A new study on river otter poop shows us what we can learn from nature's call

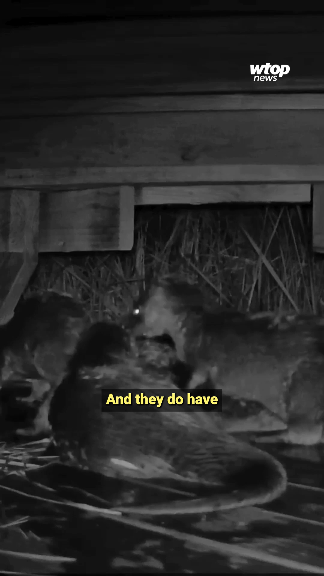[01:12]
And they do have multiple river otters who come up. We've had up to eight in one frame of a camera.
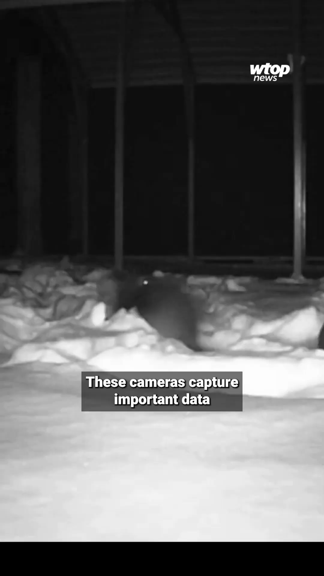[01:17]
These cameras capture important data without staff having to interfere with the animals directly.
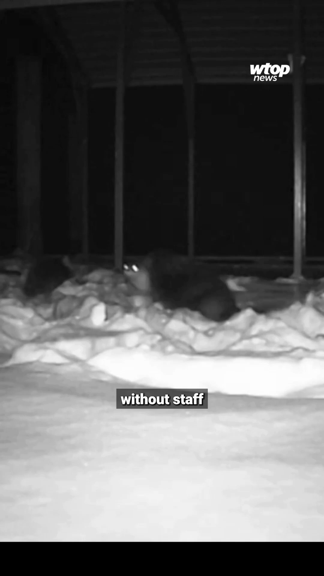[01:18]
We refer to latrines as the area in which river otters will come up onto land.
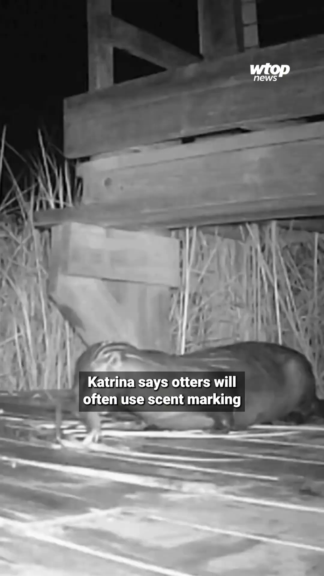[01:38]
Katrina says otters will often use scent marking to gauge
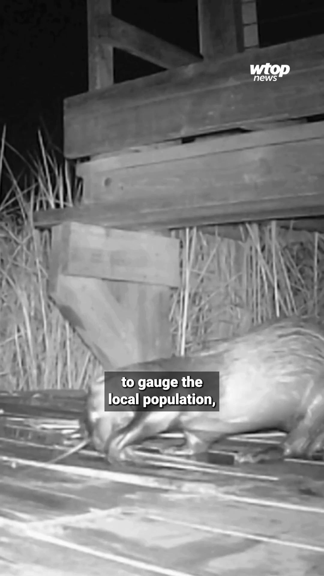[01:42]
the local population and even find out what females are available for mating.
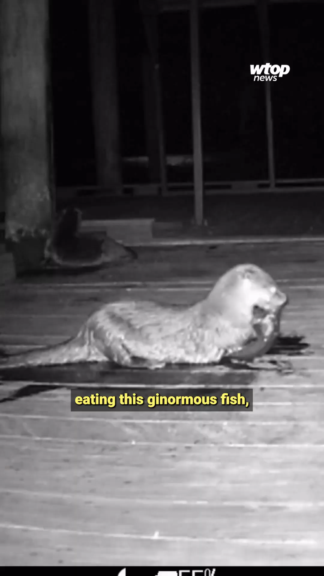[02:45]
We have a great video of an otter sitting this way with its back turned here, eating this ginormous fish, and a raccoon comes up from behind, whacks it on the butt, the otter turns, the raccoon steals the fish, and then runs up the...